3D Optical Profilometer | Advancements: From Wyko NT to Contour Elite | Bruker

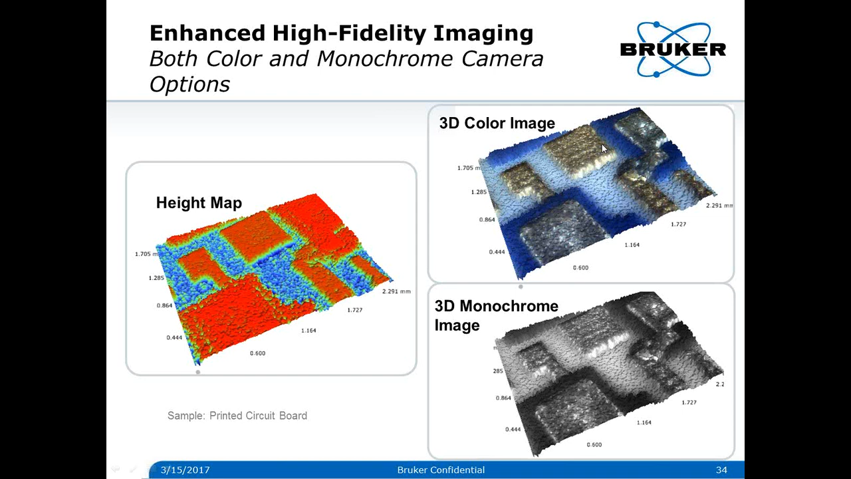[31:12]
Now we can do a 3D color option of that, and we can do a 3D monochrome of that same image. We have a couple new measurement modes.
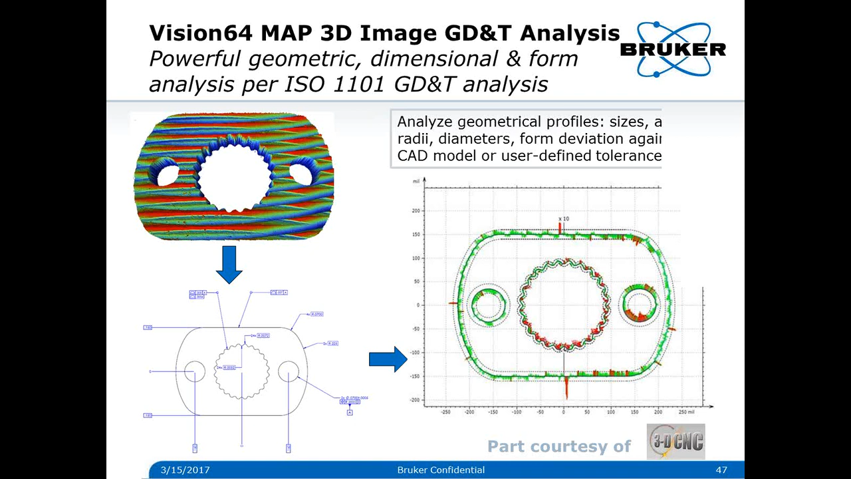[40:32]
we're also doing a GD and T analysis of how well it conforms to the print. Lastly here, we'll do one slide on some of the new products, do a summary and any questions that we have.